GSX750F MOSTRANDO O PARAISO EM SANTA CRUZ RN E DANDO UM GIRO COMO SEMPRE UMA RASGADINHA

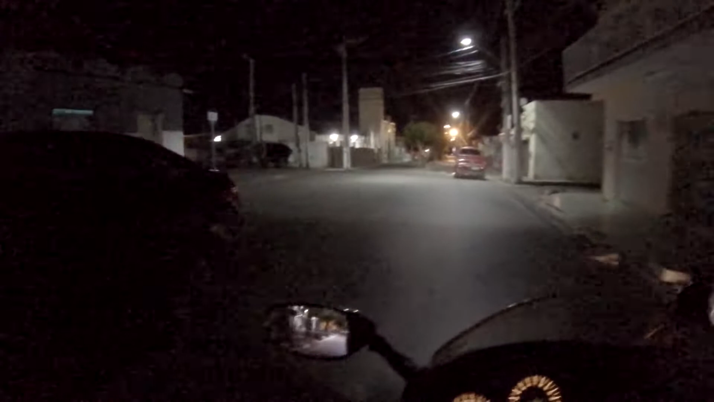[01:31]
Passei por aqui, que é o bairro do Paraíso Depois, é porque... Eita, caramba Esqueci desse danado, esse quebra-molazinho aí Depois eu faço um... É, porque eu falo assim, eu prometo, entre aspas, né? De dar um rolê Pra mostrar Galera sempre pede aí no canal Ei, mostra aí onde é que... Como é, tal, cidade, etc Mas, mano...
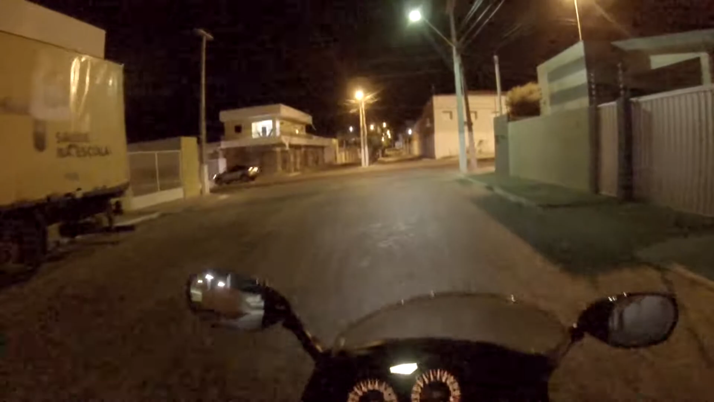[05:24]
Conjunta Academia de Quilta E vamos descer de novo Que a gente vai passar agora Vamos passar pra casa agora Lá embaixo É a tal da Rua da Feira